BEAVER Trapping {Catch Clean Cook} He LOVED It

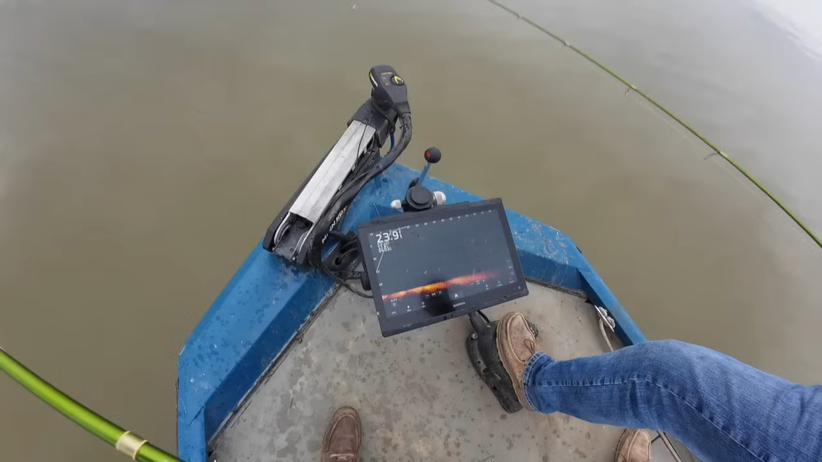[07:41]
all right guys we got a fish right there and we're gonna cast he's at 30 foot right on top of him uh oh i'm gonna catch him hunted over here we've got his rod wrapped around me
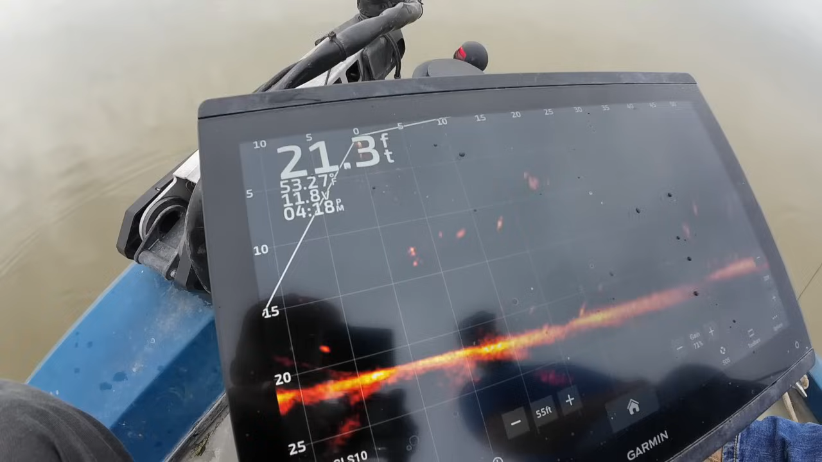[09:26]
On screen: depth 21.3 ft
there's his bait right above the fish and here he comes oh what all right i'll get on him i won't get on him because he's behind the boat
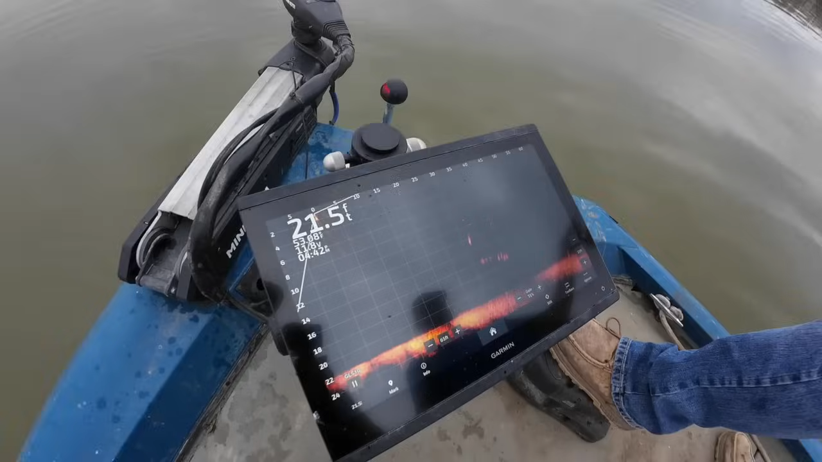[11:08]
On screen: depth 21.5 ft
and he's off about 10 that's all right that's another big crappie though
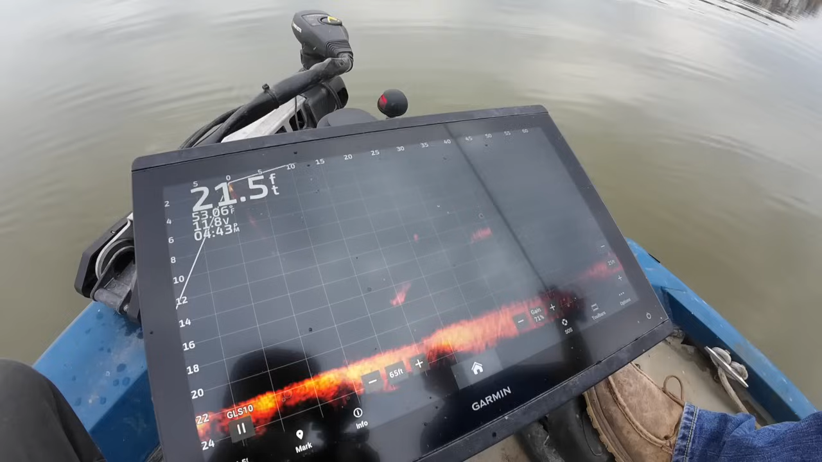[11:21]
On screen: depth 21.5 ft
she's kind of swimming weird it's hard to see her she's right there and his bait's right there so he should be able to